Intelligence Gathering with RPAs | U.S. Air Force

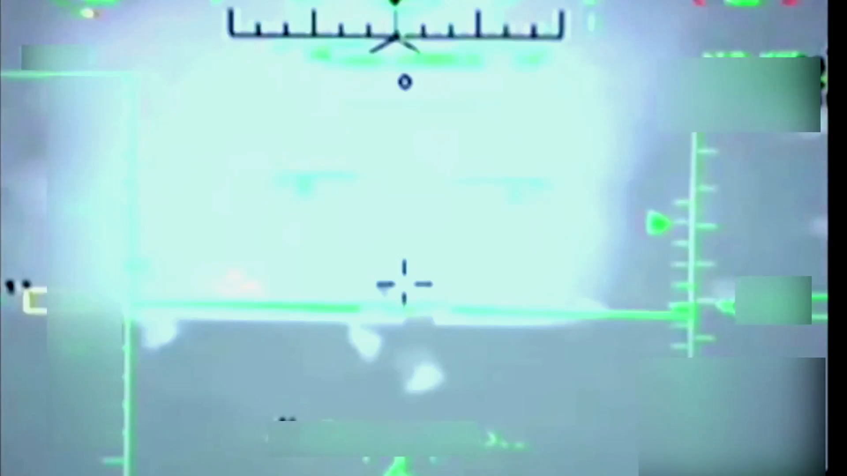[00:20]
We are currently in the ground control station, what we consider the cockpit.